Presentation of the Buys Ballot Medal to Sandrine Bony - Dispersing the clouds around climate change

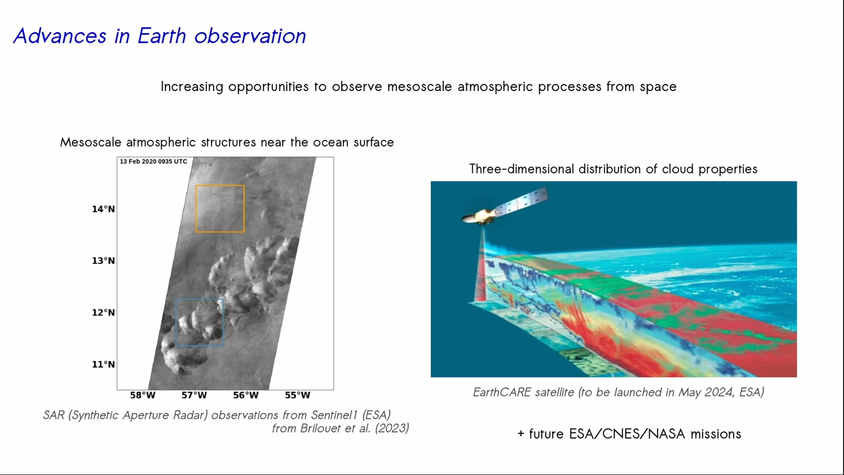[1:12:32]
I just showed two examples here but from satellite now we are able to visualize mesoscale structures across to the surface like those cold pools for instance that you see from SAR observations and very soon we'll have the Earth scale satellite which for the first time will measure vertical velocities within clouds and that will be something very important to understand the dynamics of clouds